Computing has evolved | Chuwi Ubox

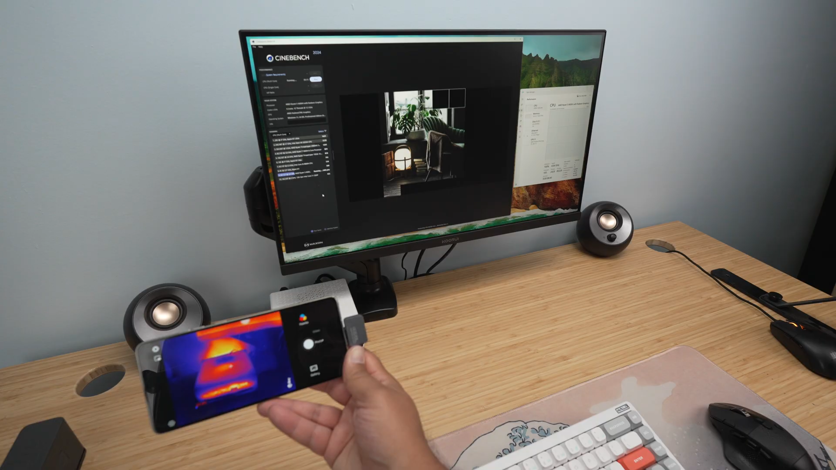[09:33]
all right and finally a peek at the thermals here so as you can see there's a lot of exhaust being uh you know spit out the back here about 42 degrees in terms of temperatures a little bit of a hot spot there in the center and you can see a lot of heat coming from around that heat sink here but despite all the colors here the temperatures are actually quite good they're only 42 i
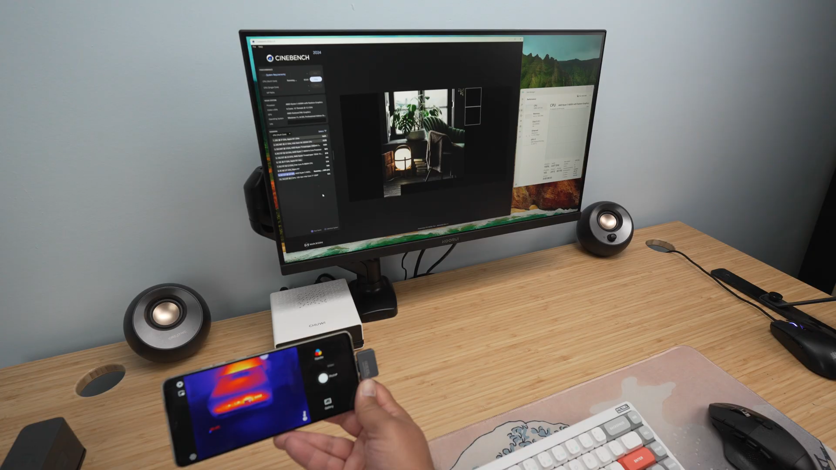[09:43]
see a 44 degree max here 39 40 in terms of you know you're not going to be touching this on a daily basis so as it sits on your desk i think it's pretty comfortable nothing really to complain about here in terms of thermal